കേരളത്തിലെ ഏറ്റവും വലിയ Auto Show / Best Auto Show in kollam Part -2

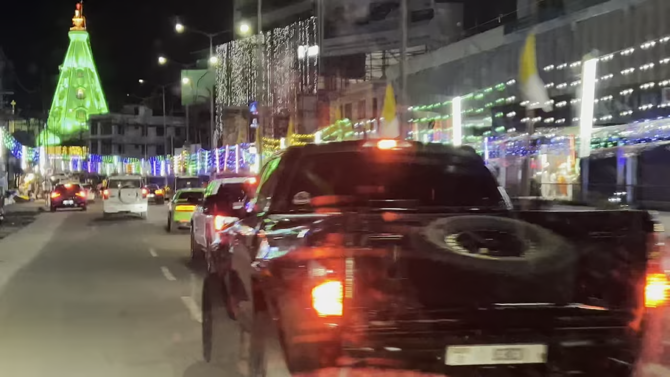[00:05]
പൊളി മോനെ രക്ഷില സെറ്റ് മാഷാല്ല പൊളി ഫുള്ള് ദുബായ് വണ്ടികള്
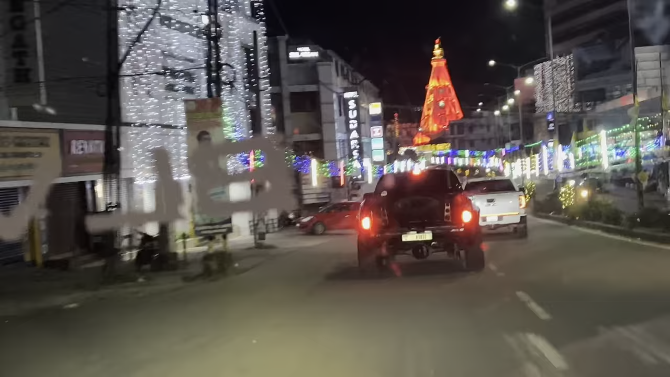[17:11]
പൊളി മോനെ രക്ഷില സെറ്റ് മാഷാള്ള പൊളി.
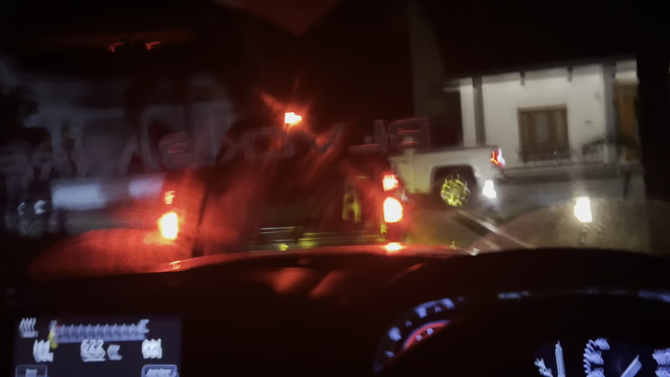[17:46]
എല്ലാ വണ്ടികളും ഉണ്ട് നമ്മുടെ ദുബായ്, കാർണറ്റ് വണ്ടികളെല്ലാം ഉണ്ട്, പൊളിക്കാനാണ്.